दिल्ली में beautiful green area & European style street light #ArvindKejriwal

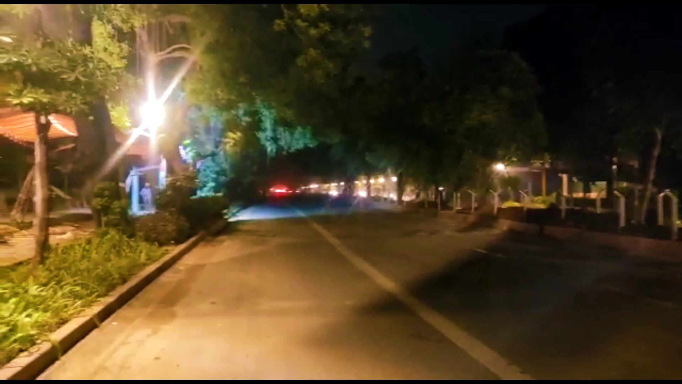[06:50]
जाके सामने सर्दाजंग का मक्वरा है और यह सामने देखिए आप कितना अच्छा
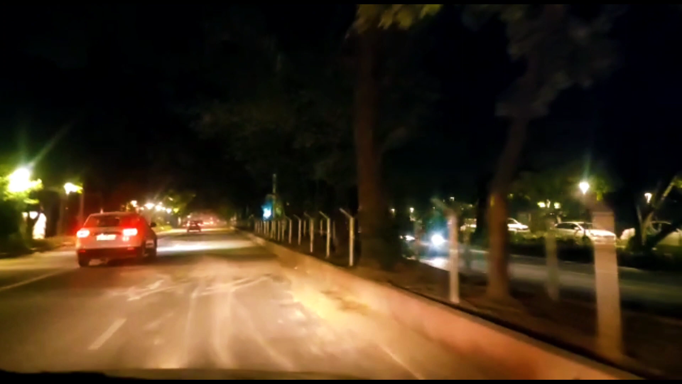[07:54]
रेलिंग बगरा लगाई है सुन्दर दिखने के लिए इसमें जाल लगाएंगे ताकि कोई चानल और ना गुस सके
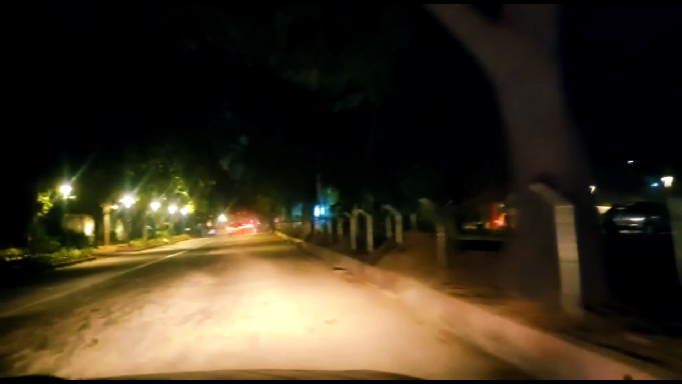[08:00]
और सामने देखिए आप लाइट कितनी प्यारी